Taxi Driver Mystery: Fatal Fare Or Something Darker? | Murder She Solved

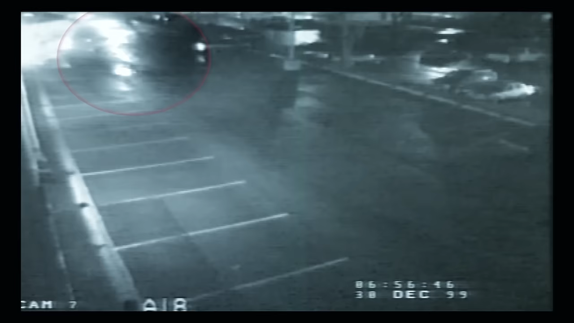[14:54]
and it turned directly into that one parking spot without stopping anywhere else. and we could see the dome light inside the cab go on and off, indicating that the door had opened and somebody had gotten out.
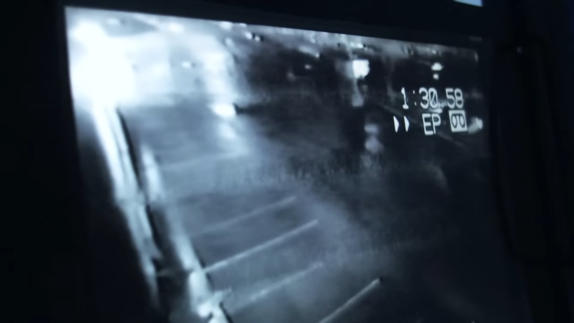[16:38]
Once we found that, we could see that somebody actually parked,